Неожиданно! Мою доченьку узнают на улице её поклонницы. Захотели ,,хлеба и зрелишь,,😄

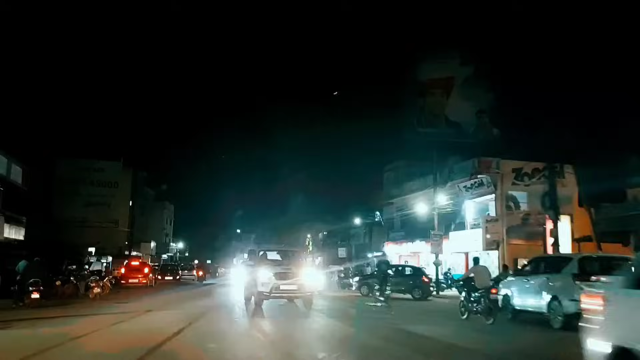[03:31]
А, ну все, значит мы... Значит, мы правильно едем. Мы просто с другой стороны заезжаем, поэтому не можем никак найти ресторан. Вот так вот слепят фары. Поэтому я очень не люблю ездить ночью вот сама. Ну, вот с брат за рулем, а вообще я не люблю ездить. Я даже какие-то специальные очки купила, но что-то они мне плохо помогают. Уже куда-то их забросила, не знаю, где лежат.